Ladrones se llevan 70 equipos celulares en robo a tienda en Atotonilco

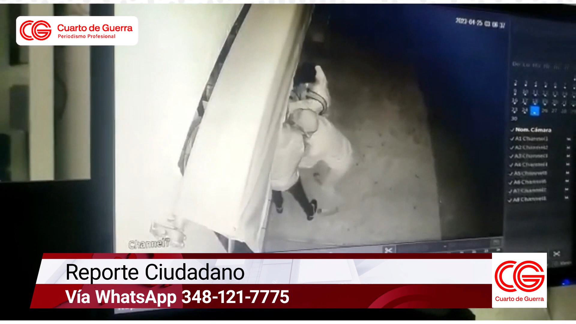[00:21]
son de tres a cuatro personas que con herramienta en mano violaron los candados de una tienda de celulares donde obviamente se ofrecen equipos,
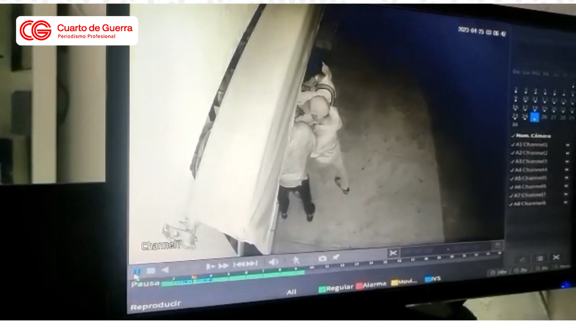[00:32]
planes de comunicación. Veo que hasta una barra traían estos ladrones. Además, tuvieron el tiempo necesario, eso también habría que cuestionarlo. Esto ocurrió por ahí en la colonia de San Felipe, en el municipio de Totonilco,
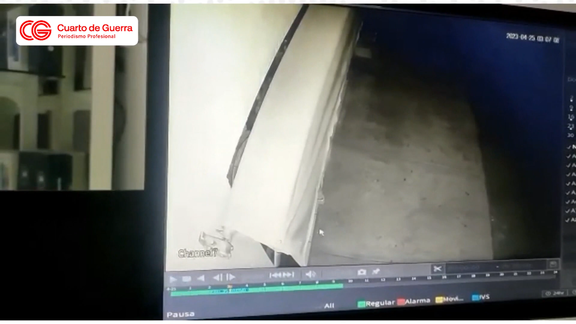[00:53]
la noche de lunes para amanecer el martes, o sea, durante la madrugada. Se cree que esto fue cerca, alrededor de las tres de la mañana, donde logran su cometido.